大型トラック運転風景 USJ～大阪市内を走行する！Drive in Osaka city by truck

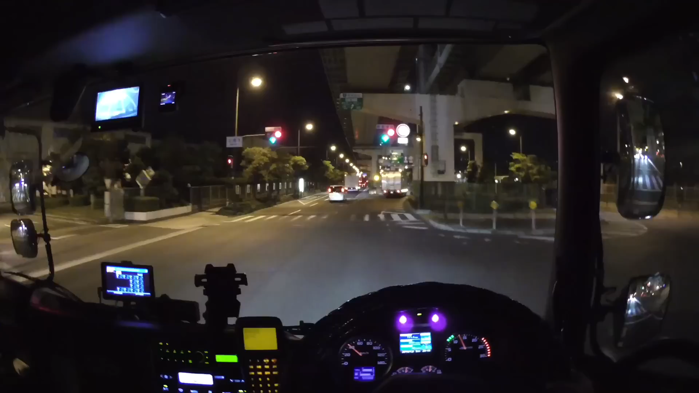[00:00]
はいこんばんは今日はですね今大阪にいるんですけれどもこのね大阪の島屋インターからですね 今あのー高速の方ね阪神高速の方を乗っていきます でねえっとまあ湾岸線若干ってかまぁ少しだけ通ってでそこからねえっと阪神高速の16号線というところをね 通っていきます
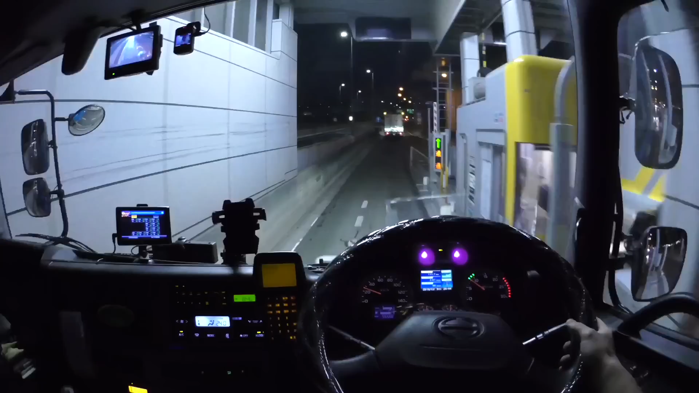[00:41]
まあ夜景というかねあの景色をねこのまあ湾岸線の方から眺めることができますので 見ていただければと思います
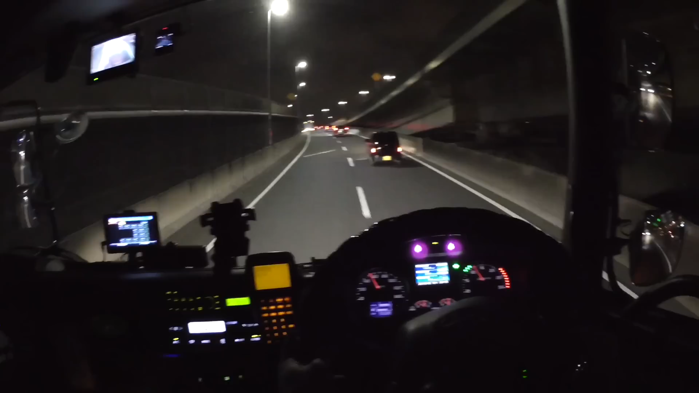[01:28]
ーまあ大阪のね 都心の方へねまあ都心とか大阪の中心の方にね入っていく感じですねーはいはいでこんな感じですはいちょうどねその左手に見えるのがねユニバーサルですねーまあねユニバーサルもそうなんですけどもねもう大阪のね街並みもね あのまあ12月
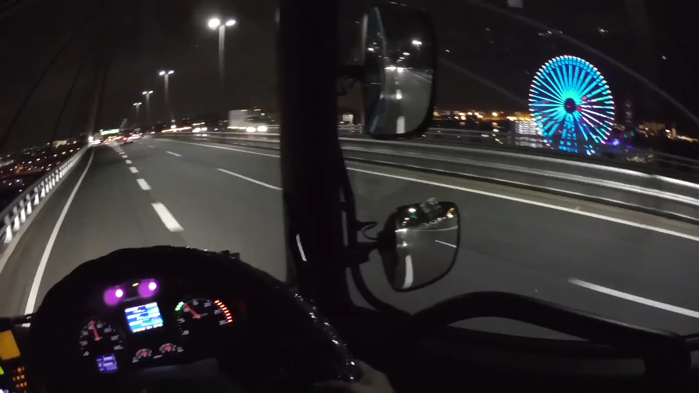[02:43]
ちょっと自分わかんないんですけどはい まあこんな感じですやっぱこういうねあの湾岸エリアというところ まあ神戸なんかも横浜もそうですけどねやっぱりこうね高速道路走る上では非常にね景色が良くてね夜景も綺麗なので 心がね結構安らぎますねここからね16号線というところですね
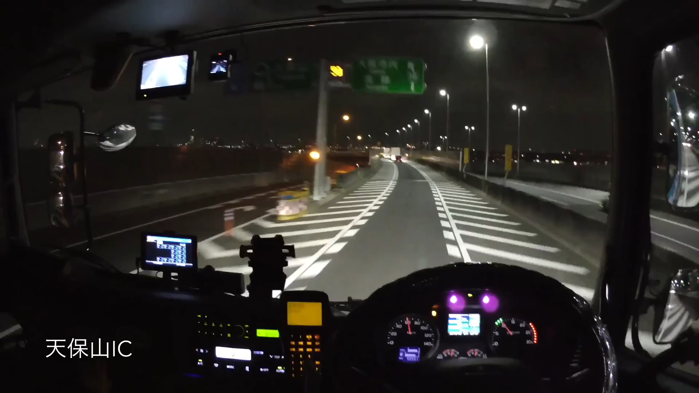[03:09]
これがねもう少しね遅い時間になってしまうと 今がねだいたい今20時50分ちょっと前ぐらい20時48分という時間なんですけど
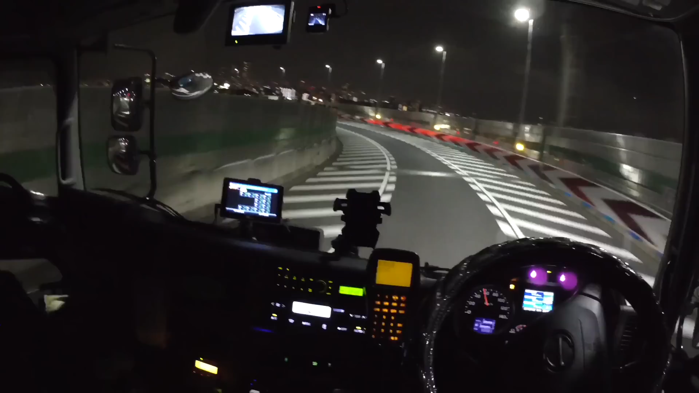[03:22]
これがもう少し遅くなるとねあの夜景というかまあこういうねあの景色もね だんだん暗くなってきちゃってねあんまりこう見ててもね特にまああのこう映像を通してだと分かりづらくなってしまって あんまりこうね綺麗ではないんですけどこのぐらいの時間だとまだね街がね 眠ってないんでねはいまあ綺麗なねこういった まあビルのねこうイルミネーションなどね あと道路とかねそういうのもね見れたりします